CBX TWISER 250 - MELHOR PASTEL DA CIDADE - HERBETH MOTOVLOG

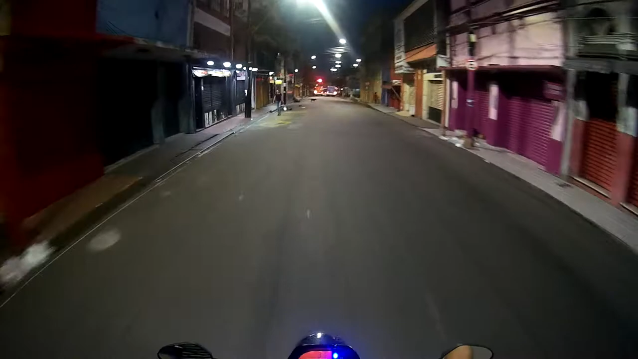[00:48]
e já são aqui ó exatamente 6 e 40 da noite tomou aqui no centro da cidade já tá tudo fechando né
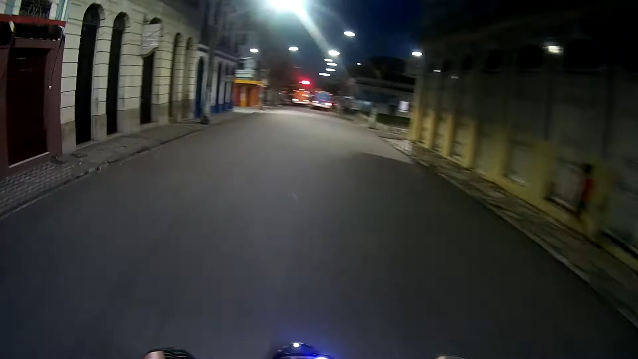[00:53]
senhora vem começa a fechar só os cabarec abre